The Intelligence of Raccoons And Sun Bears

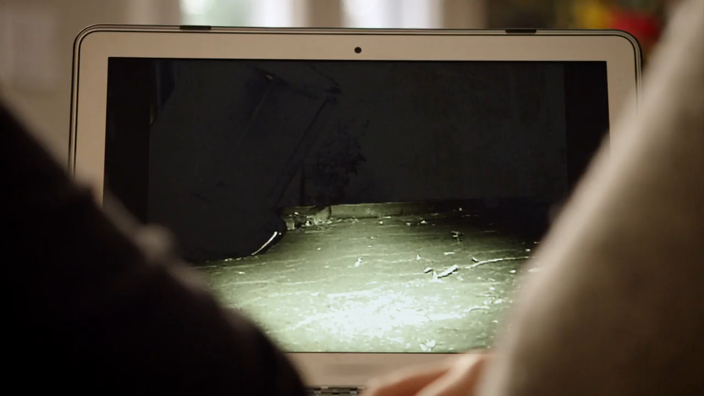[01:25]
It's fantastic to see how they're all just figuring it out.
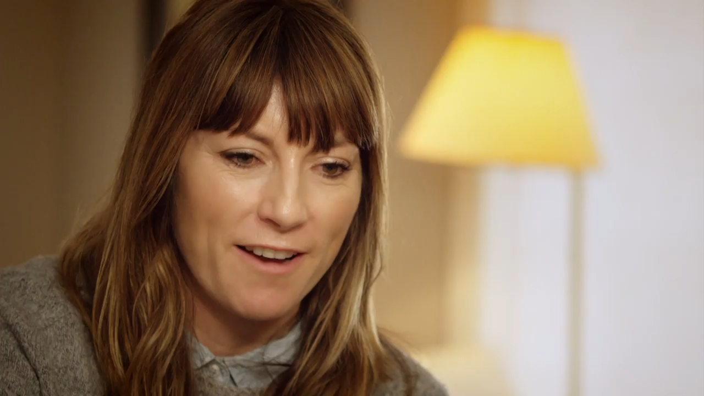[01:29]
They are really smart, aren't they? These urban raccoons are working as a team. The bungee cord just doesn't defeat them. They flip the bin and then stretch it to open the lid just wide enough for one lucky raccoon to get inside.
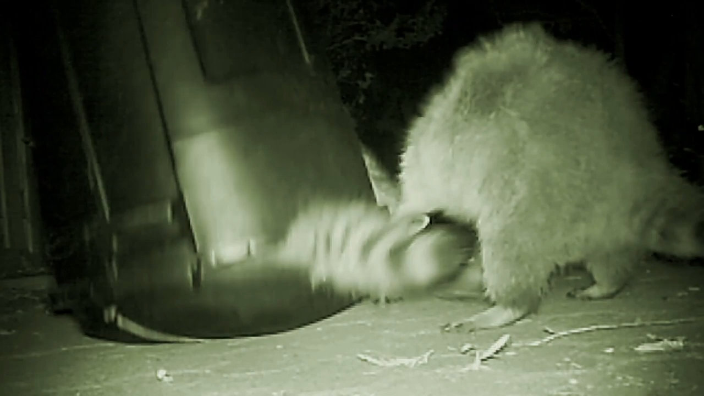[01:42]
The rural animals never did this. Not one animal ever got into the garbage can. Ever. Whereas about 80% of the urban animals figured it out. Suzanne devised other tests and the results were the same. The city dwellers always came out top of the class. I think they are street smart. They know how to approach new things and to spend some time to figure them out. Whereas the rural ones don't do that, why would they do that?
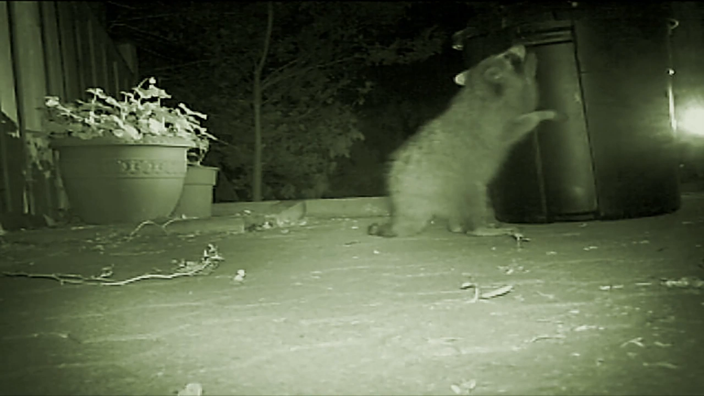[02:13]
They don't have to spend time figuring out human objects.